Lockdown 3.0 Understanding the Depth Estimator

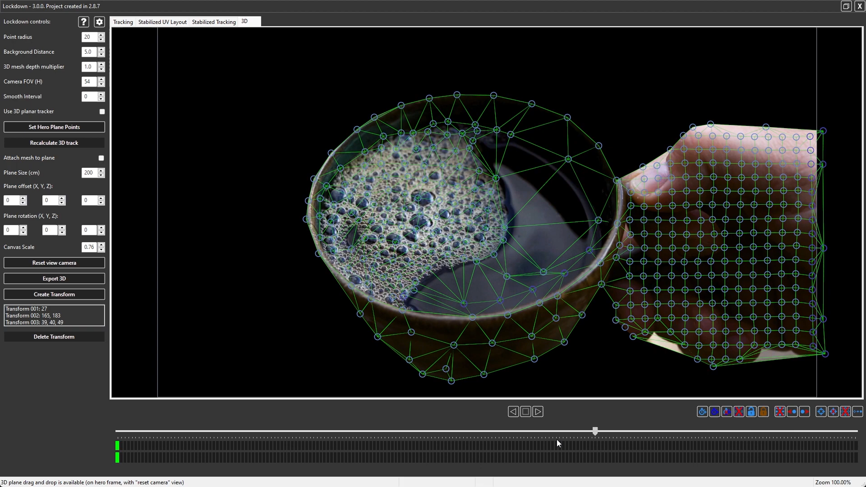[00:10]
If you hold down alt, click and drag, then you can rotate the camera, middle mouse button pans, right click zooms.
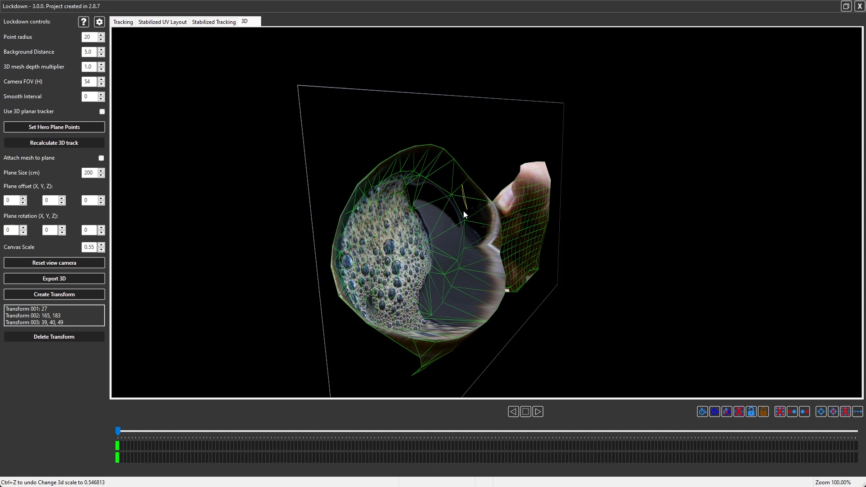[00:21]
From here you can't interact with or touch anything. In order to interact again, press reset camera view, and then you can make selections. I think we will eventually support 3D interactions. The 3D mesh depth multiplier is probably the most powerful control. We generate a depth map, and then you can apply it here. One is the default, but we can crank that up. I think 1.5 would look about right. The next important control is the smooth interval.
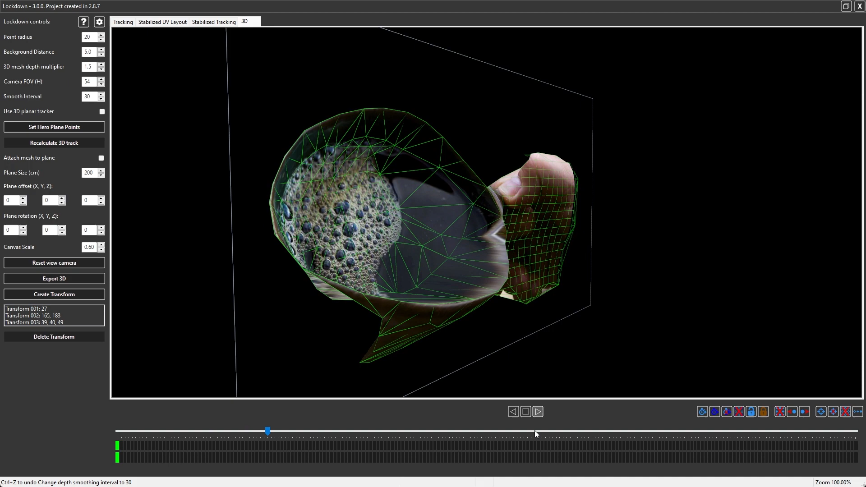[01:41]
and then 30 frames from then, and 30 frames from then, and so on. The result is much smoother. And you'll see that it actually is moving forward and backward in space.